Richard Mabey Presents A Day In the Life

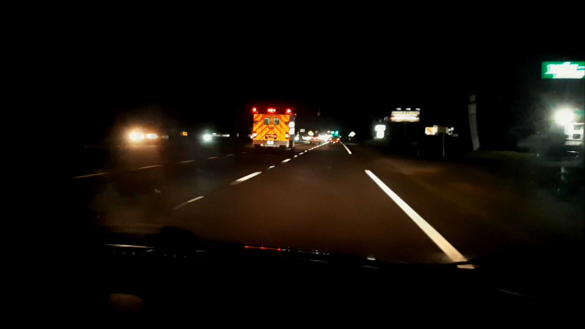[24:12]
Heading south. And, uh... It's kind of neat, you know, seeing, um... The stores lit up and, uh... The headlights coming in from the other direction. Green lights going by and, uh... Just a peaceful feeling there. Camping world. The big American flag there.